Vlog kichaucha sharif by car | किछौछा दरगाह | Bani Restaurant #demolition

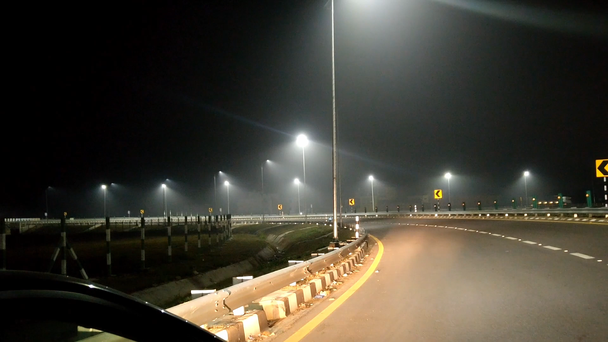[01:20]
है कि voiture vancell Express का रोड आप देख रहें कितना यंआ इतना च्छा है फिर फिर में अश्प्रैस पर चलने के लिए इस तो हम लोग पर चबने वाले हैं